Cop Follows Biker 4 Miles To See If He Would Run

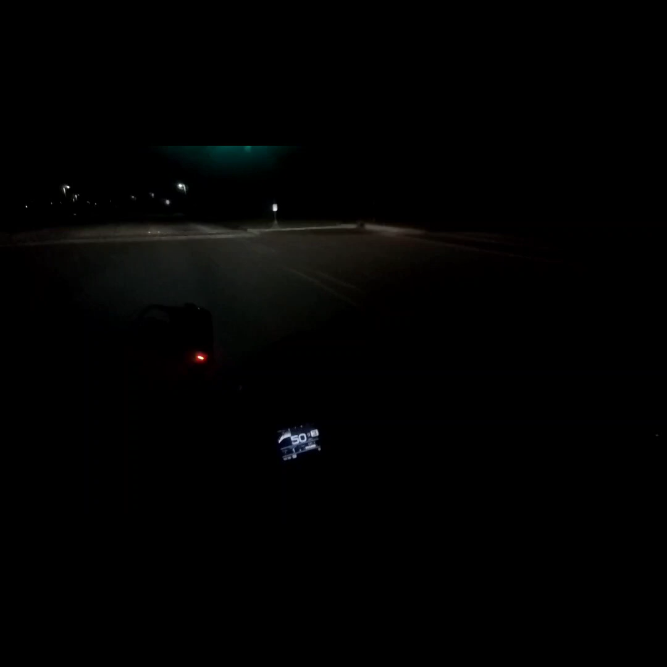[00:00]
look at this cop right here look at him look at him everything on camera
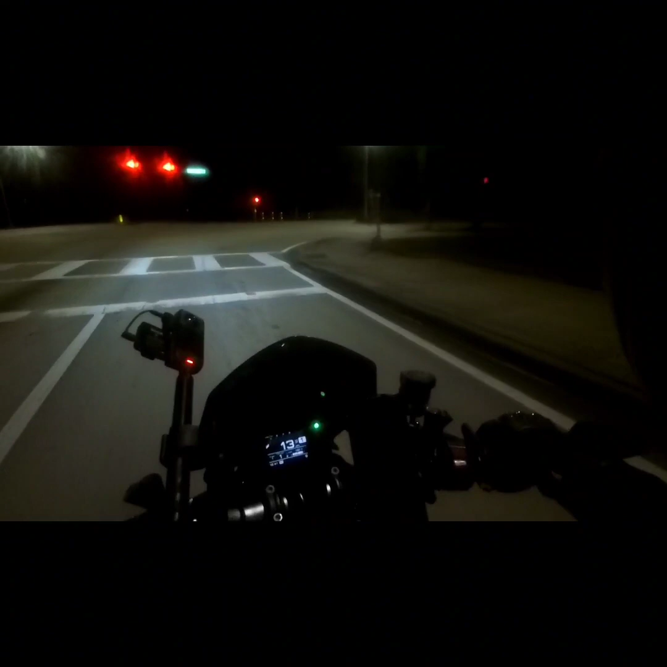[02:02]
and you fucking and you doing your thing you see me stop look at all that saying right there y'all need to be out here sweeping that shit up
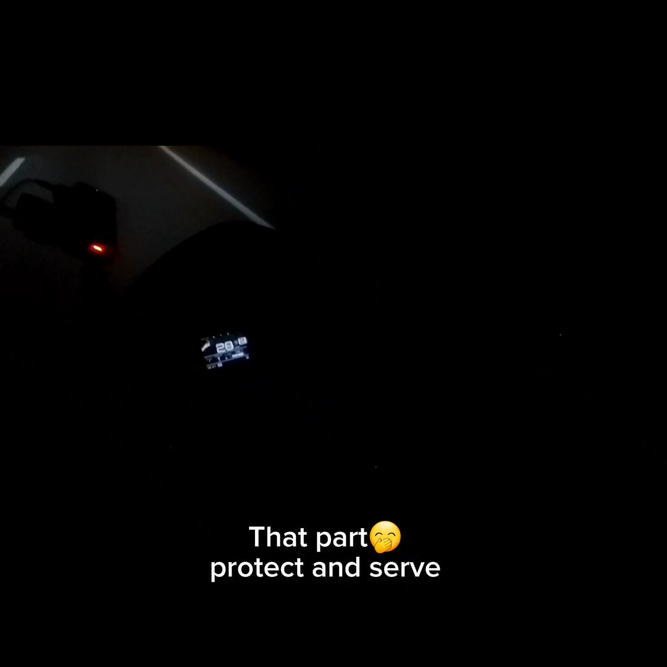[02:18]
he see me he want to try to come fuck with me
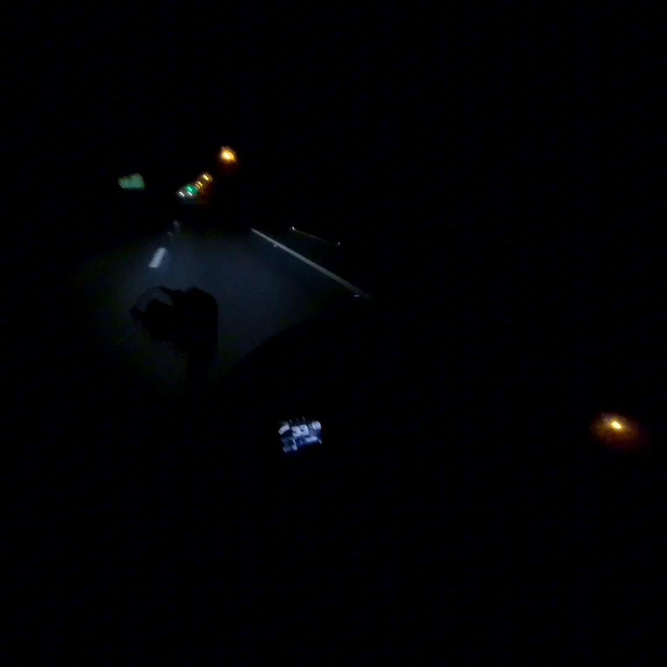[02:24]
take your ass on now he went now he just went back the other way that's bullshit right there you see a motorcycle and you want to tell me to see what the fuck i'm finna do that's bullshit right there man the police need to leave people alone he probably called a couple of his buddies to watch out for me it
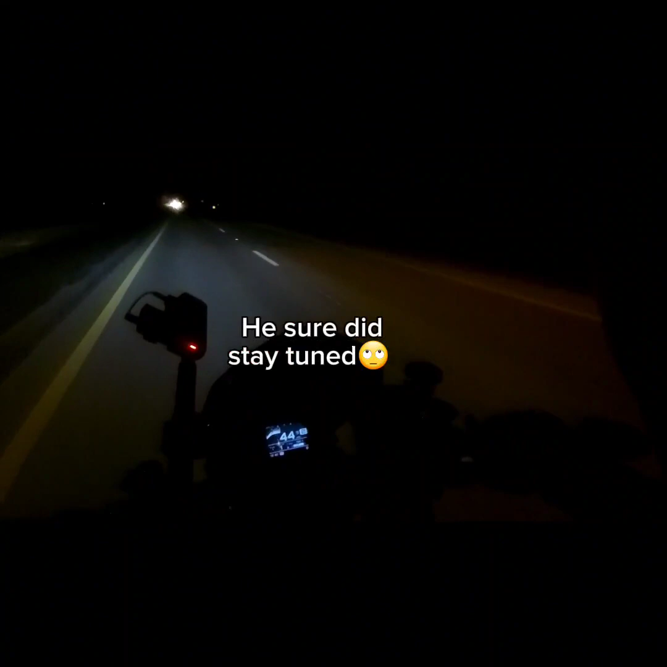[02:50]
is what it is man these cops be dirty out here martin county sheriff y'all already gave us one ticket for something we didn't even do
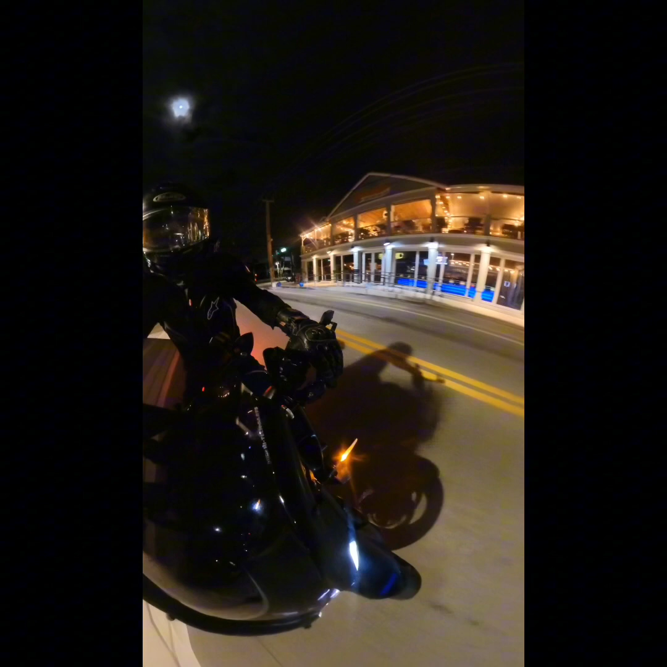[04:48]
what y'all gonna get me for 25 miles an hour look at him
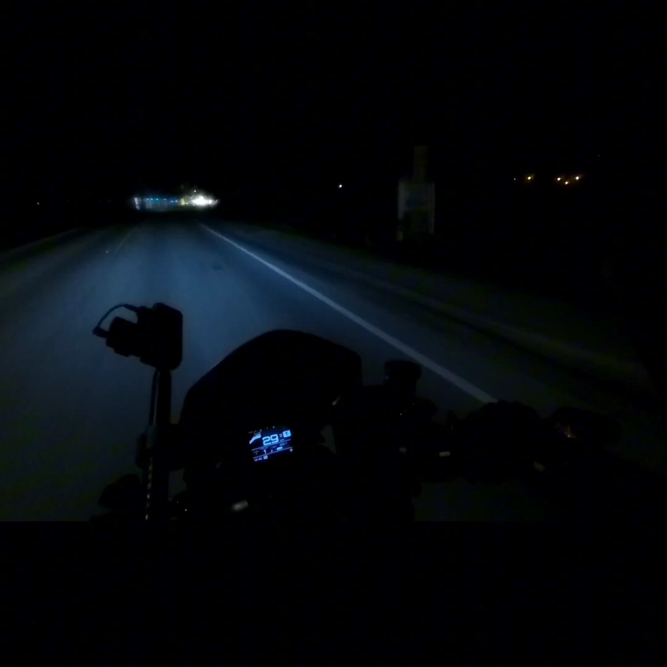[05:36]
and then he called ahead for his homeboy to come